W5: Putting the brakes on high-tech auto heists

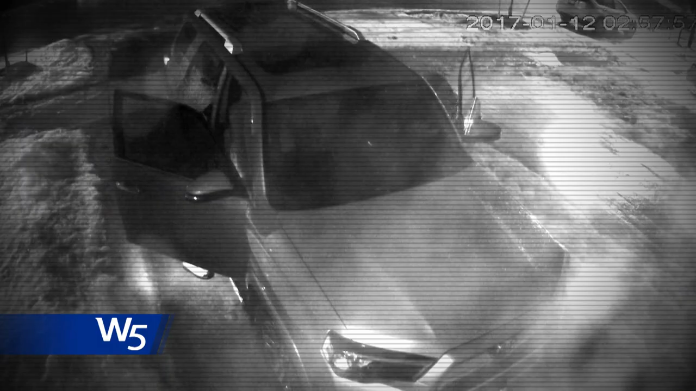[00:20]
By devious thieves and high-tech heists.
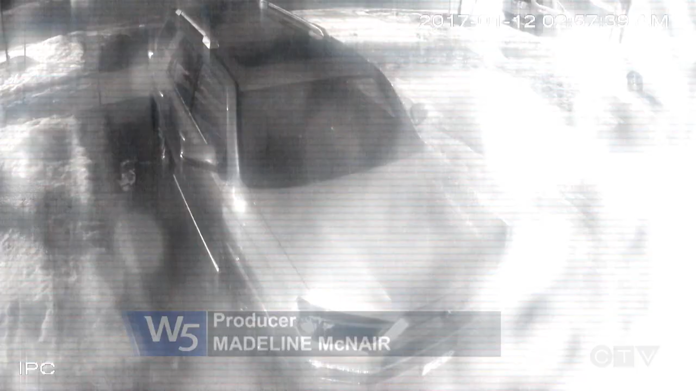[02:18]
And over the next 20 minutes, the hooded man approaching it will steal it.
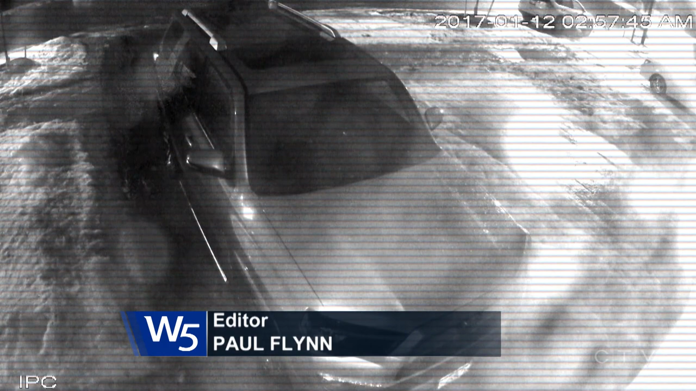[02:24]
Quietly, stealthily, they're somehow able to unlock the door, spark the ignition, and simply drive it away in the dead of night.
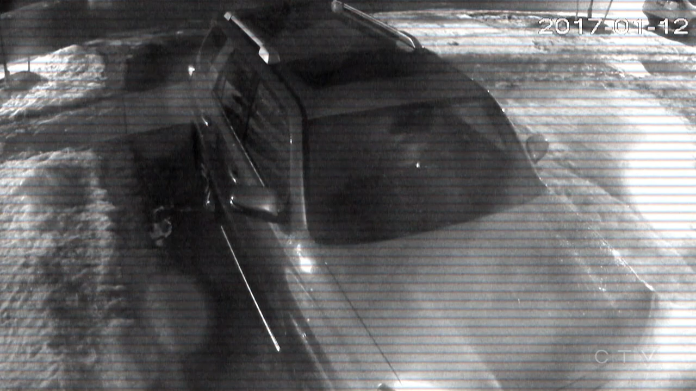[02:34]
The neighbors, the owner, didn't hear a thing.